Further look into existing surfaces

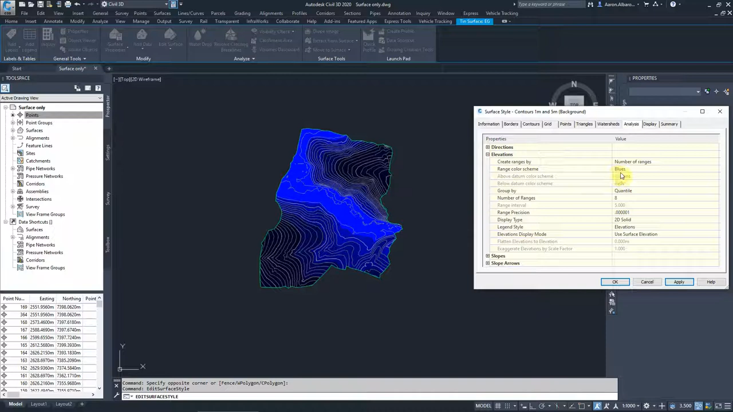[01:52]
blues we have different features there so if we go to rainbow mainly that will give you the color variation along the entire surface obviously each color here will define a different range of elevations so from higher to lower or from higher to lower we don't know yet where is the highest and the lowest points one of the more printing friendly color schemes are the pastes so they are exactly the same but a bit faded that
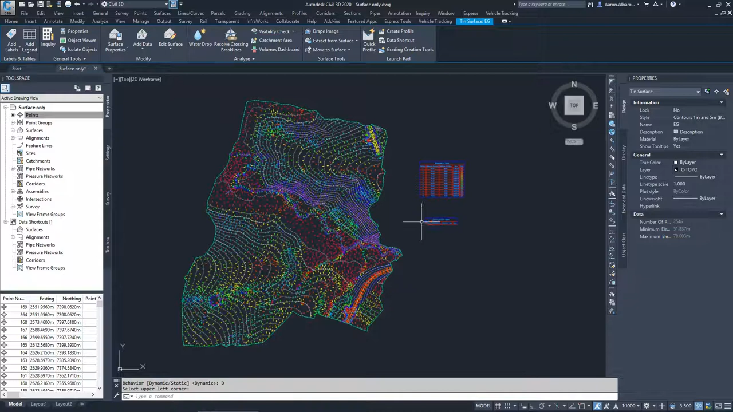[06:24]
arrows and it will ask me what kind of legend we need to add so if i go to slope arrows and we'll keep it dynamic and place that as you can see the slope arrow legend here or the table will be empty though we have all the arrows there and that's because on purpose i left the analysis step out so you can see if you choose the legend without analyzing your surface without providing the software the ranges that you would like and press the analysis button it will not show you these
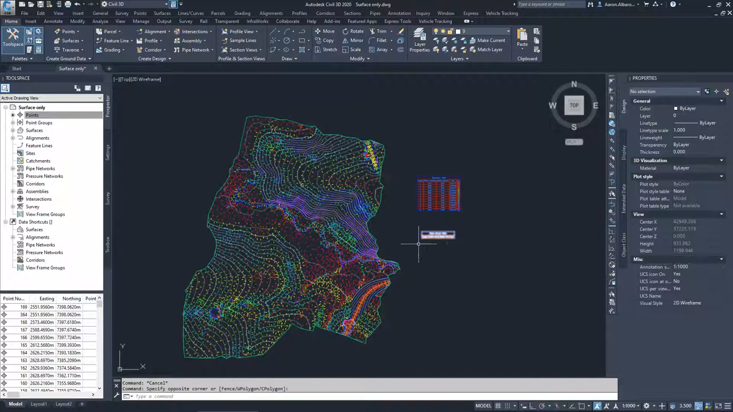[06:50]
ranges and within the legend so to do that we go back again to surface properties and we go on to the analysis this time rather analyzing the elevations we analyze the slope arrows and what how many ranges will keep it the same 12 ranges and press ok as you can see now your legend has been populated and we go
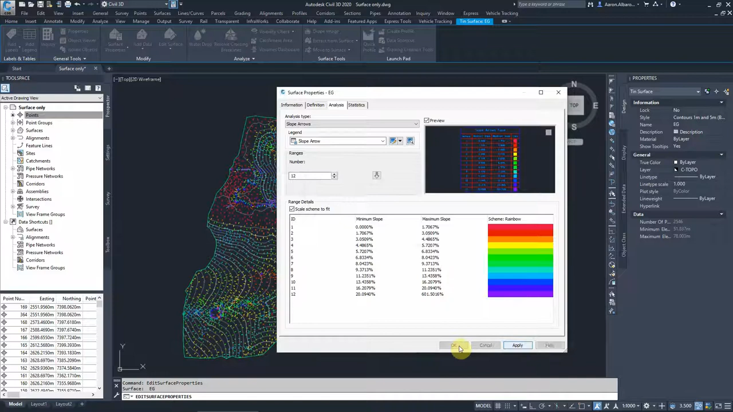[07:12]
pi and ok and because we choose a dynamic legend there for the arrows that is showing us again the arrows representing smaller slopes are in red and
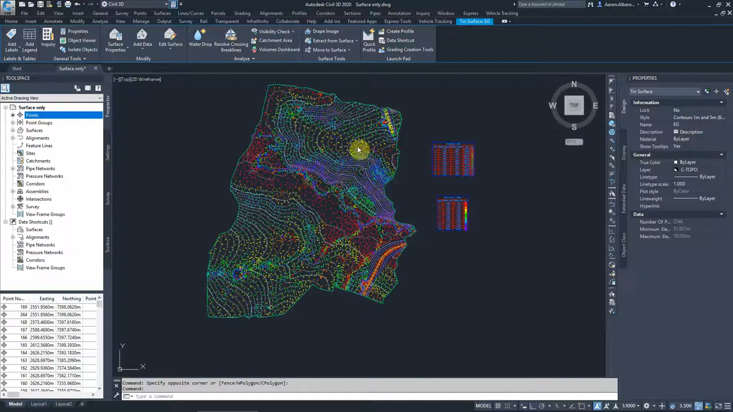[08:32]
right click serve style go to the display we turn them off and apply and okay and we don't need those anymore i'll